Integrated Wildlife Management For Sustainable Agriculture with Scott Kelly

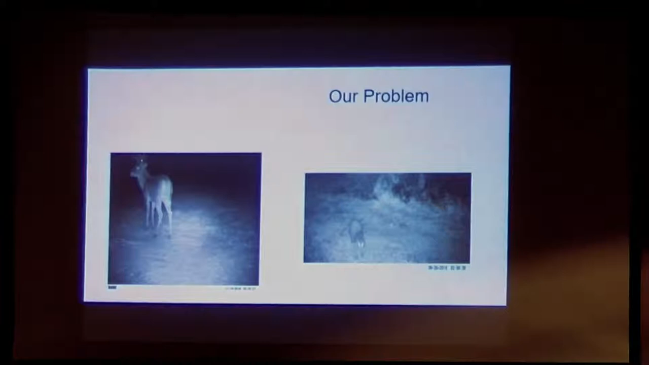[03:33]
And we determined that through a lot of scientific investigation that deer were bad and raccoons were bad for sweet corn. So we needed an idea to protect our produce from these garden pests.
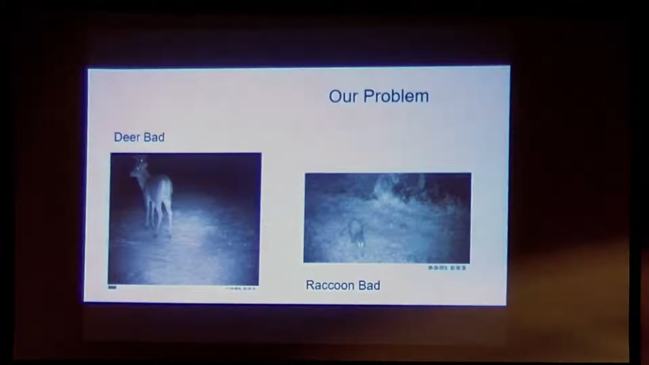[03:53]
So we called up Uncle Albert and asked him to give us a hand or give us some advice.